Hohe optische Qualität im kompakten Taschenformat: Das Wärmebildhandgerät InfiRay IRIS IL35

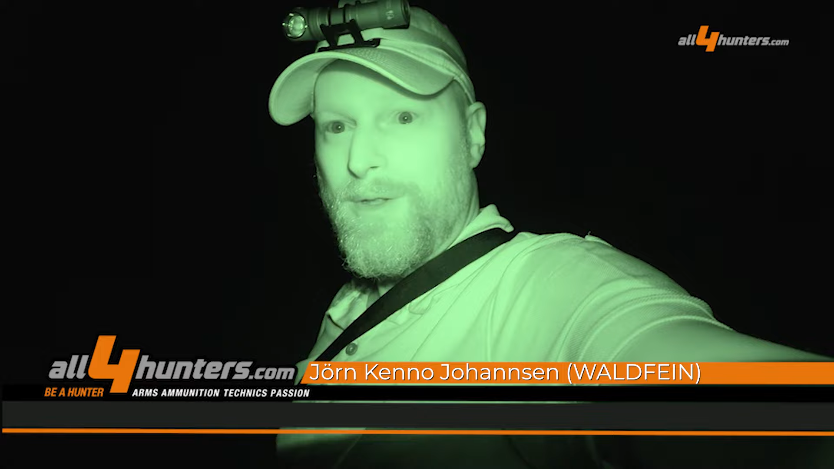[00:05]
Man sieht gar nicht, wo ich mich gerade befinde. Es ist wirklich eine sehr dunkle Nacht gerade.
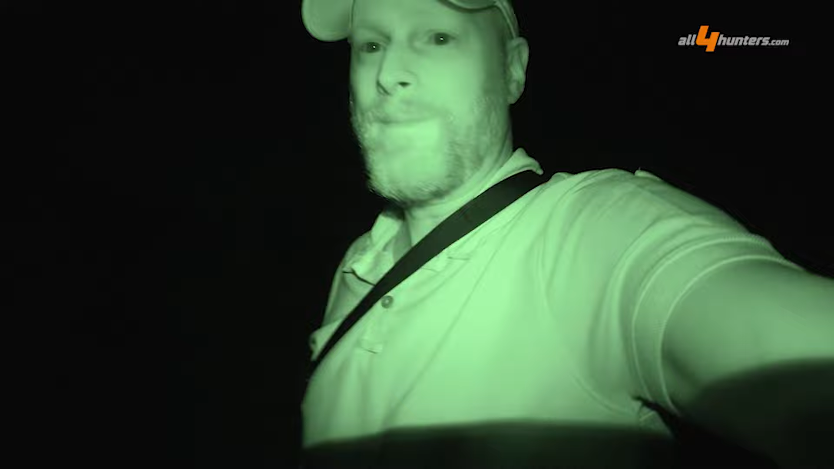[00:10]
Aber natürlich die besten Voraussetzungen, um ein Wärmebildgerät zu testen. Ich habe am Start das Infiray Iris IL-35.
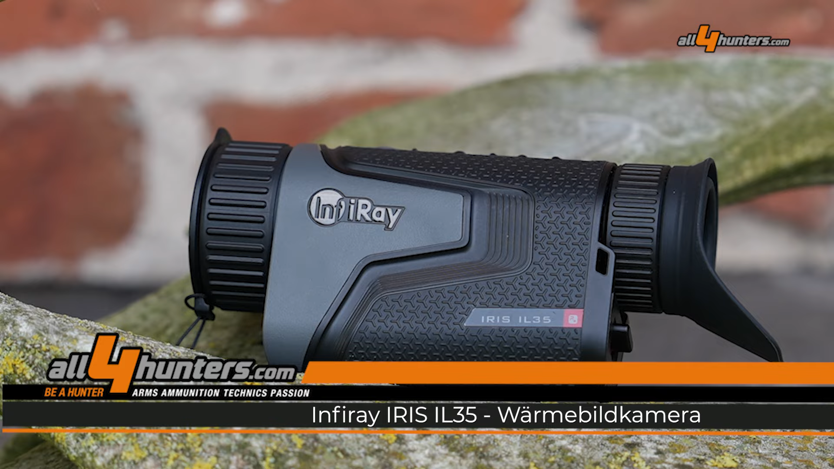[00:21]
Ein unglaublich kleines, einfaches, kompaktes Gerät.
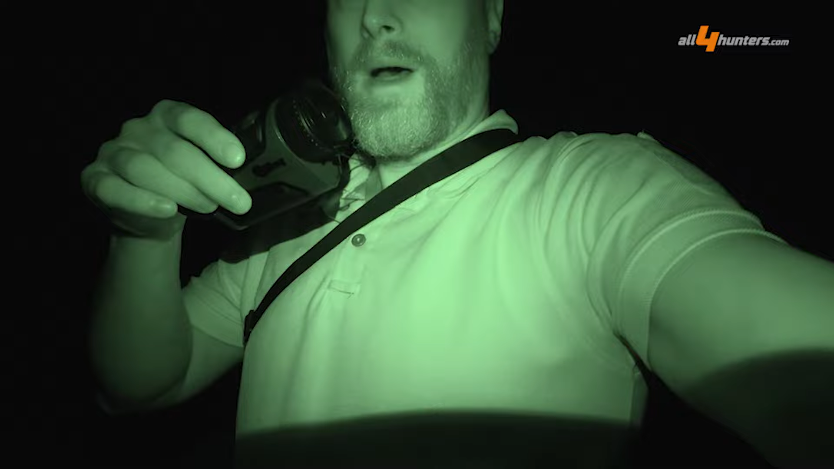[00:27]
In bester Manier fange ich meine Testvideos von Wärmebildgeräten einfach wieder draußen unterwegs im Revier an. Ein bisschen wild war im Anblick. Ich war jetzt allerdings hier mehr in der Forstecke unterwegs. Ich bleib mal stehen, dann habt ihr das ein bisschen besser hier mit der Kamera. Also ich war in der Forstecke unterwegs und das
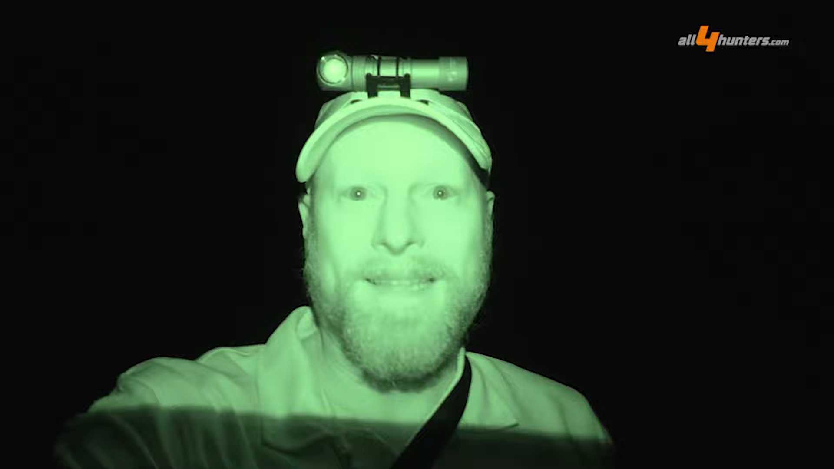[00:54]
Gerät hat halt eigentlich seine Stärken draußen im Felde. Mit dem 384er Sensor und der 35er Linse.
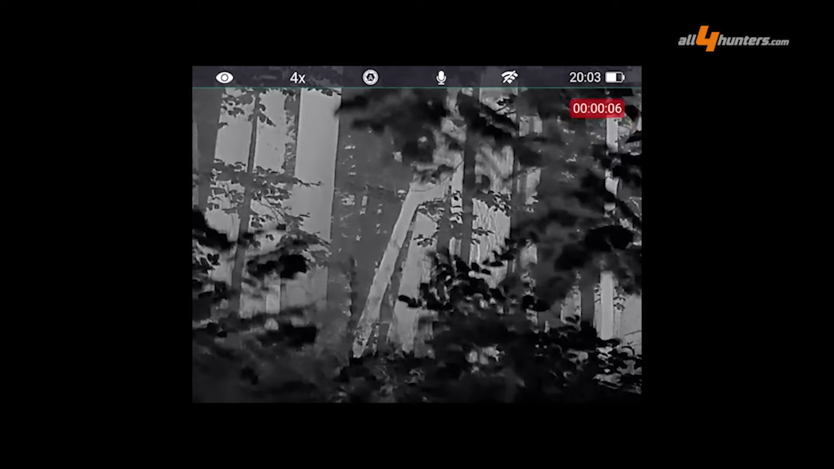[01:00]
Das ist ein bisschen wie mit einem APS-C Sensor bei einer Kamera, also Fotokamera.
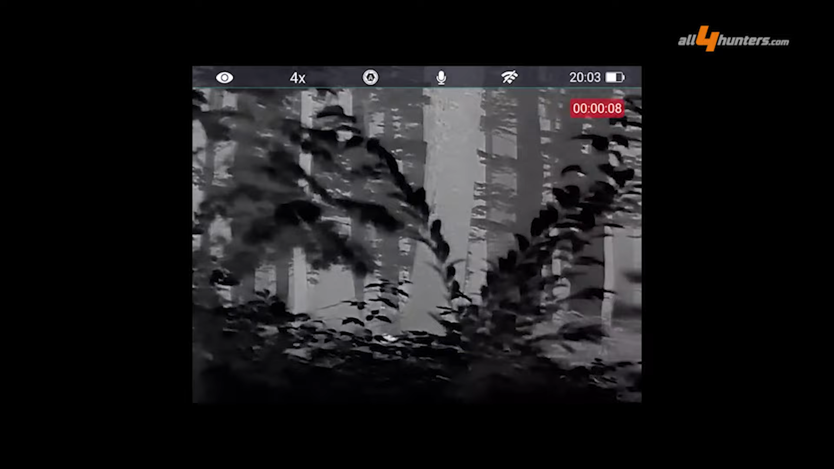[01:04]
Der 384er Sensor hat im Vergleich zum 640er Sensor eine kleinere Abmessung sozusagen,
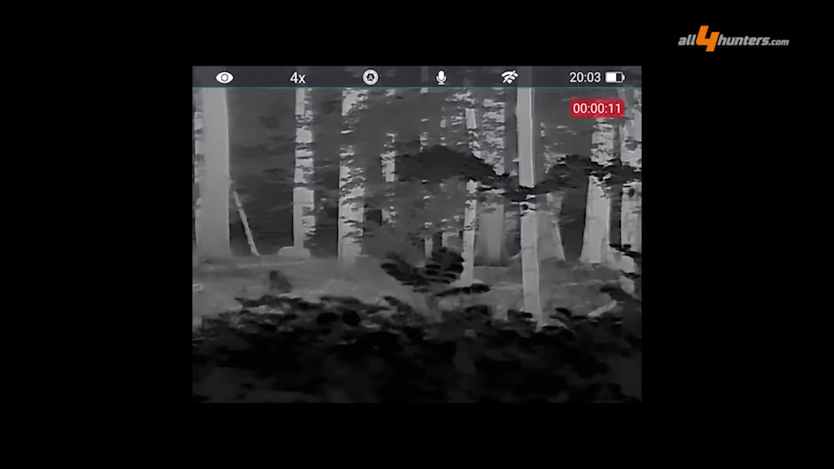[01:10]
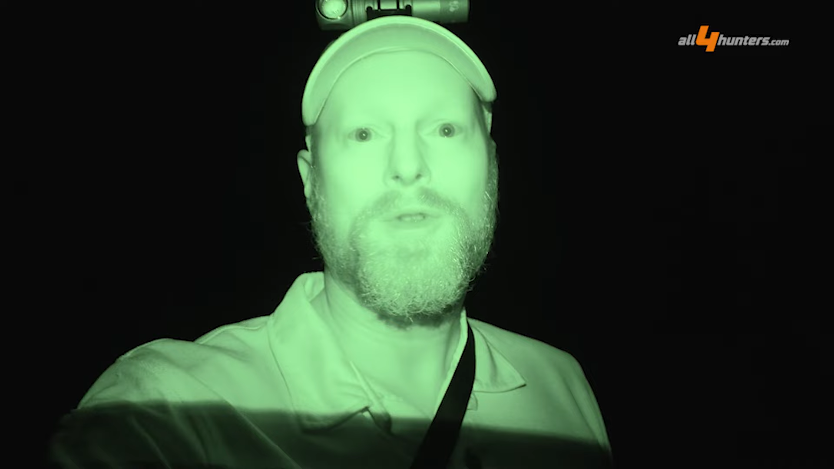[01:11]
aber hat ein bisschen mehr Cropfaktor, so würde man es in der Fotowelt bezeichnen. Das heißt, ich kann ein bisschen mehr rein zoomen. Das geht allerdings zulasten des Seefeldes.
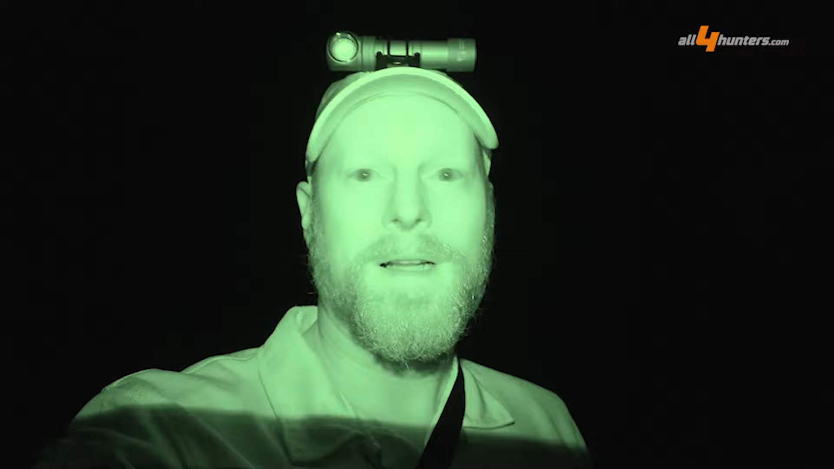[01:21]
Und jetzt hier in dem Waldumfeld, wo ich unterwegs war, da will man natürlich eigentlich ein bisschen mehr Seefeld haben.
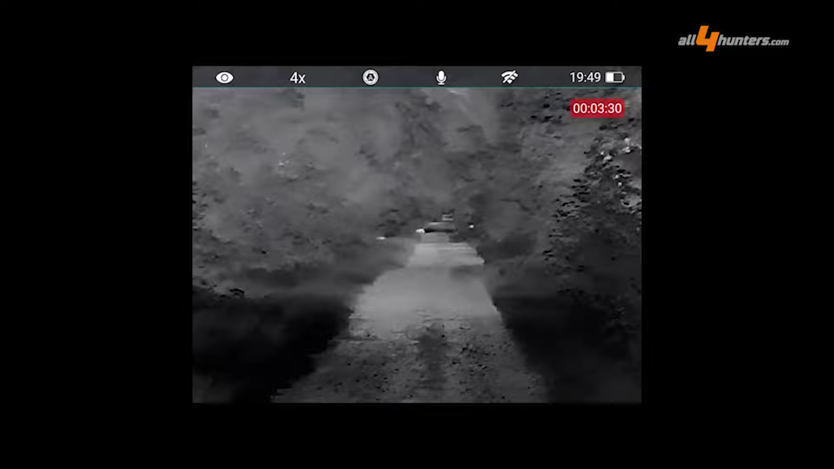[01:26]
Nichtsdestotrotz, man kann natürlich mit dem kleinen Gerät auch wunderbar erstmal sozusagen die Gegend abscannen.
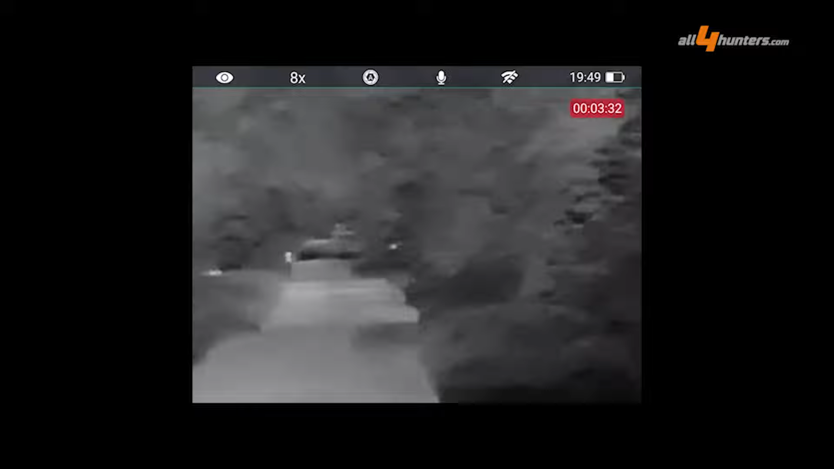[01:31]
Das funktioniert. Das soll das nicht heißen. Aber ich glaube, die Stärken hat es wirklich draußen im Feld, wo man dann auf weitere Entfernung wild detektieren kann. Was mir aber schon mal gut gefällt, ist wirklich der Formfaktor. Sprich, das Gerät ist unglaublich klein. Einfach leicht. 18650er Akku. Einfach wechseln. Immer ein paar in der Tasche dabei haben. Meine Stirnlampe hat ein 18650er Akku. Meine Taschenlampe, die ich noch am Gürtel habe, hat ein 18650er Akku. Also voll im Trend, sozusagen.
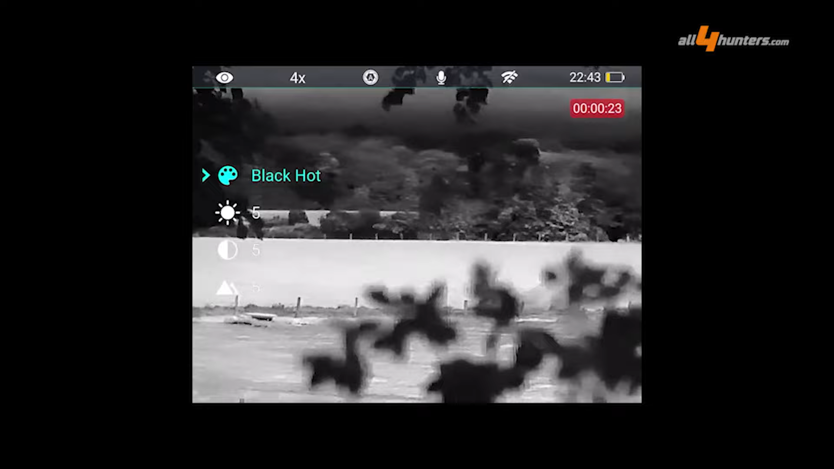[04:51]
Sprich, man hat auch ein zweigeteiltes Menü. In der ersten Menüebene alle optischen Einstellungen.
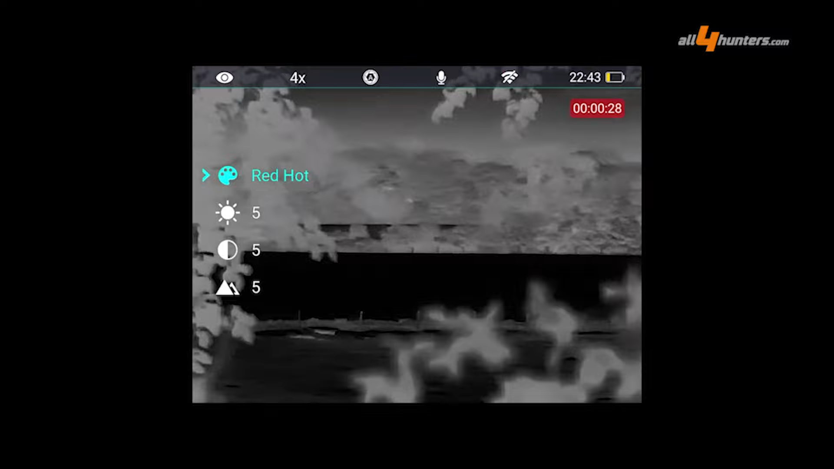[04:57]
In der zweiten Menüebene, ich sage jetzt mal, dann die technischen Einstellungen.
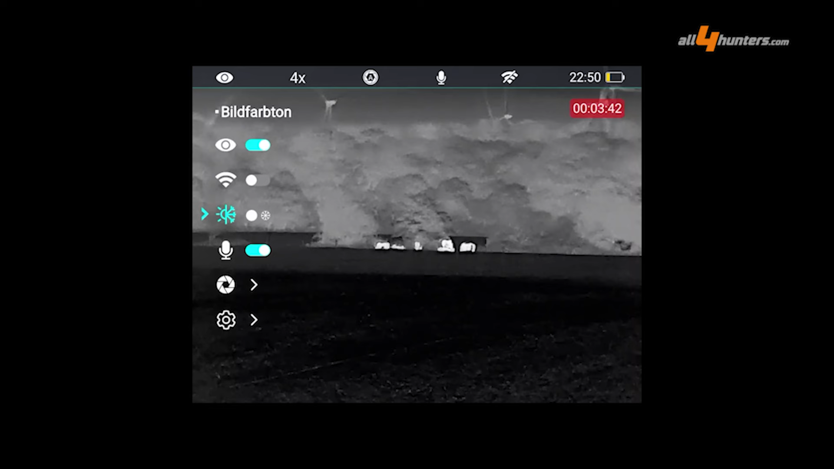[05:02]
Also wirklich gut mitgedacht. Auch hier vorne die Abdeckung des Objektivs. Man muss sie zwar ein bisschen kräftiger herandrücken, aber dafür hält die dann auch.
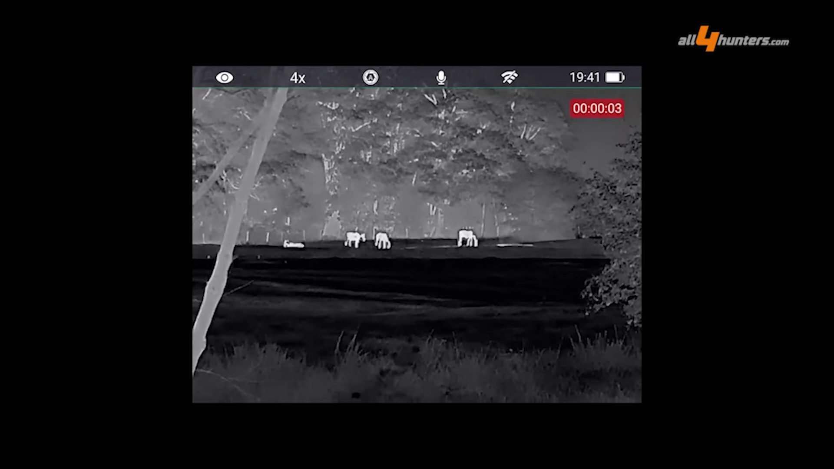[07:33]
Und dann ist mir aufgefallen, es startet aber mit einer vierfachen Grundvergrößerung. Und das ist natürlich dann wieder für den Feldjäger und fürs Detektieren auf größere Distanzen sehr, sehr interessant.
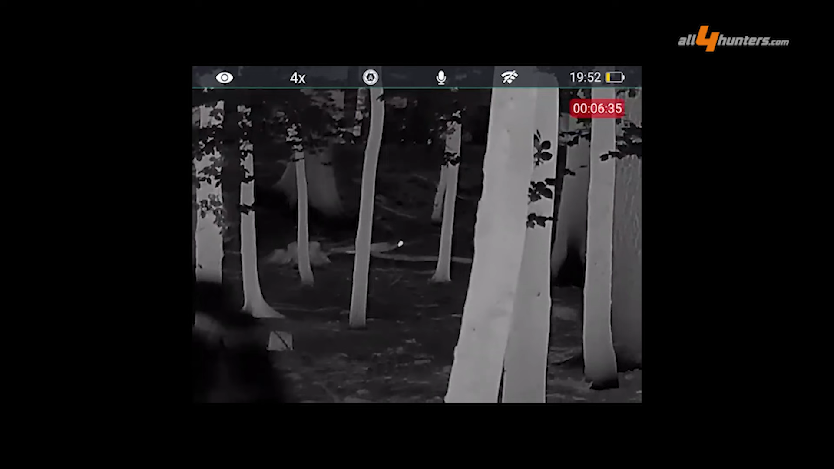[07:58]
Dafür habe ich eben aber trotz des kleinen Sensors einfach eine höhere Detektionsreichweite.
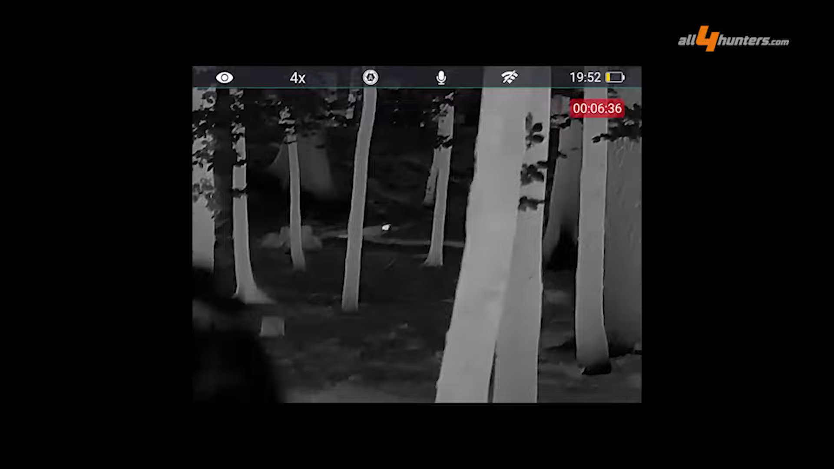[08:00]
So ein bisschen wie der Cropfaktor bei APS-C im Vergleich zu Vollformatkamera, wenn man das mit der Fotografie vergleichen will.
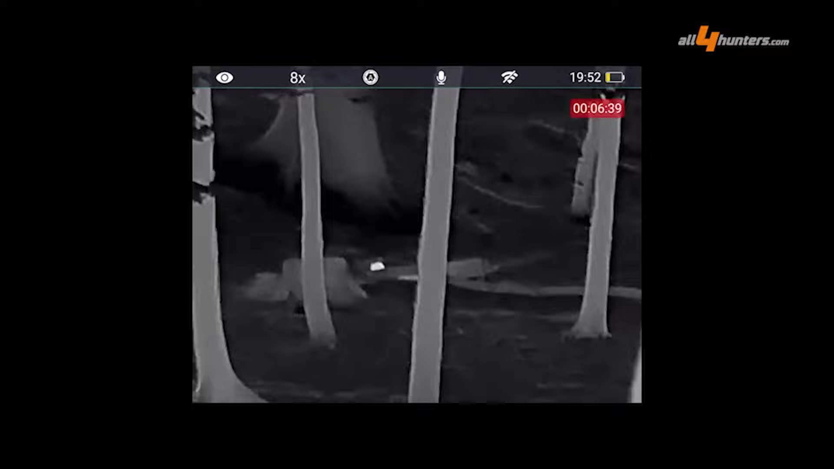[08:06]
Aber was der Sensor leisten kann, das blende ich euch hier mal ein, ist schon beeindruckend.
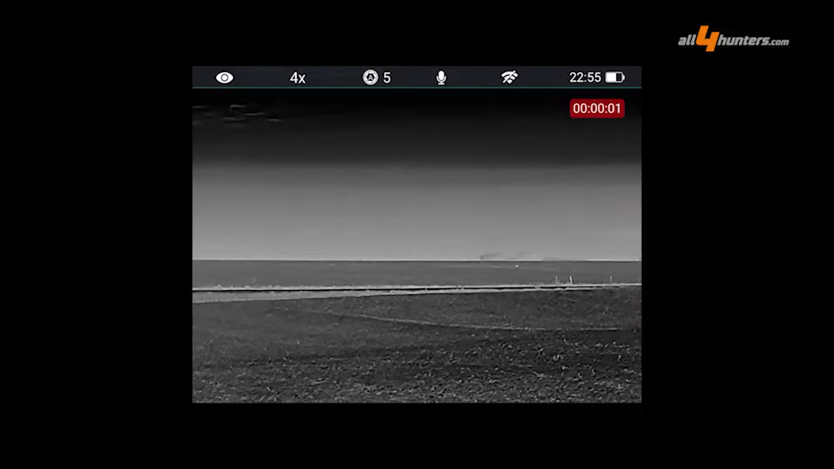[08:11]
Also wirklich, was Detektion auf große Entfernung angeht, den Hasen hier, der ist fast 800 Meter entfernt, den kann das Gerät wirklich gut darstellen.
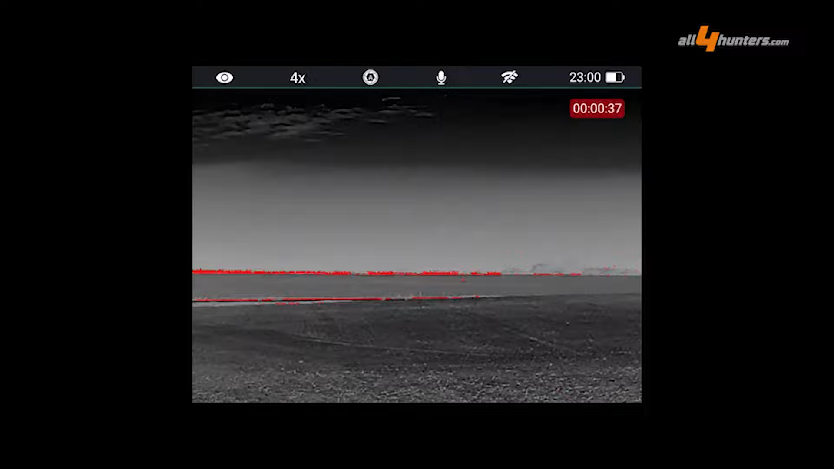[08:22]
Das ist ein Hase, das ist kein viermal, fünfmal so großes Stück Schwarzwild. Das hat mir wirklich gut gefallen.
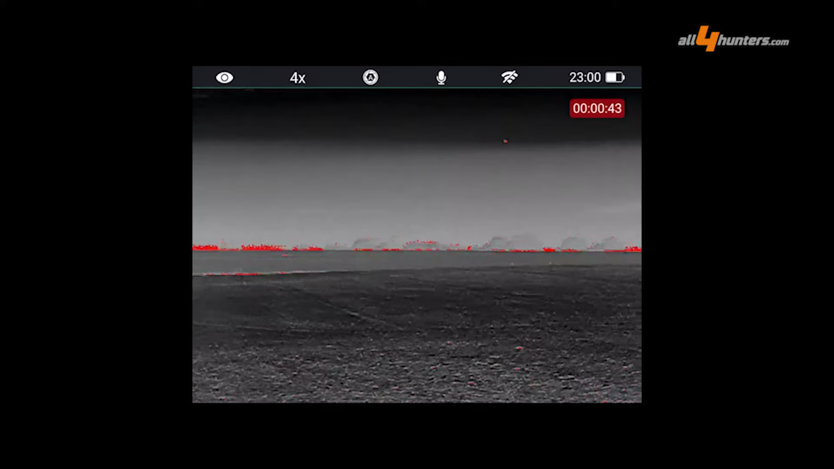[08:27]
Und natürlich, der kleine Sensor hat dann im Zweifel ein paar Defizite bei der Detailansprache.
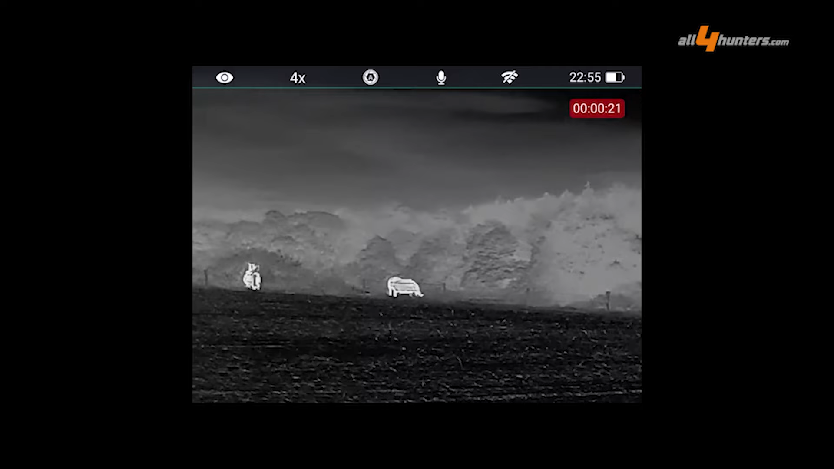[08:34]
Ich sehe das Gerät eben wirklich als Detektionsgerät für mal eben dabei haben.